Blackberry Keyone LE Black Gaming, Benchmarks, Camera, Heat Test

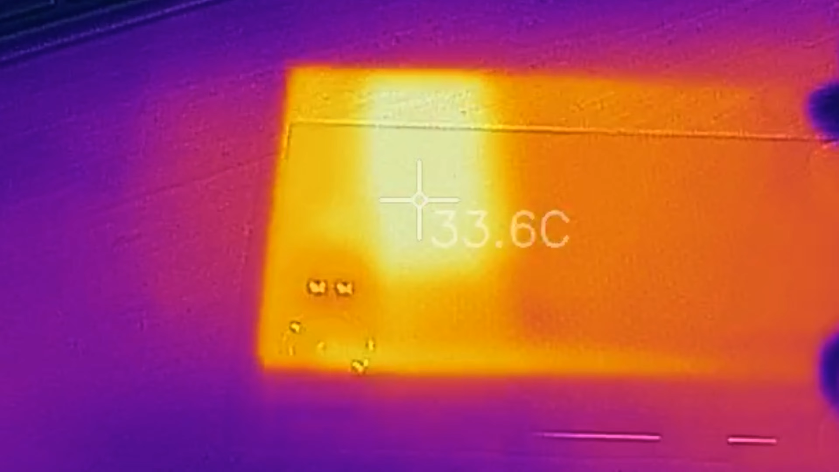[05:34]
On screen: spot 33.6°C
doesn't seem to heat up a lot just crossing 33 to 34 degrees celsius at the hottest most point at